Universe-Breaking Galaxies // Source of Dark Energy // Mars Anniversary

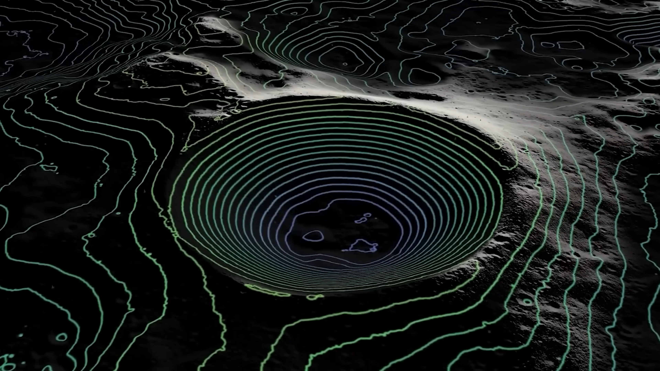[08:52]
Before we send the humans, it makes sense to scan these craters and really understand what's going on inside of them. And NASA has a new powerful tool at the moon, able to scan inside these craters.
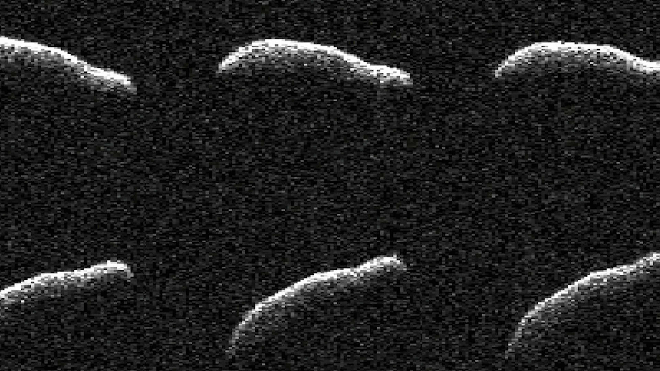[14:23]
These scans were made when the asteroid came within about 1.8 million kilometers of Earth, which is about five times the distance between the Earth and the moon. And from these scans, it was able to see that this object to 500 meters long,